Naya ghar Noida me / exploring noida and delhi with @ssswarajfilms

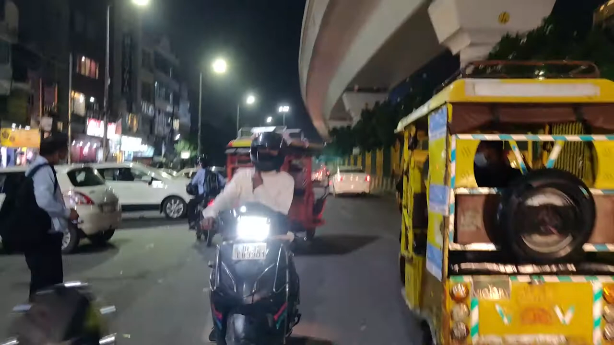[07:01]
मतलब नियम कानून साफ है, भूल गए हैं लोग, कोई किधर से भी आ जा रहा है ना, नियम कानून लोग साफ भूल गए हैं।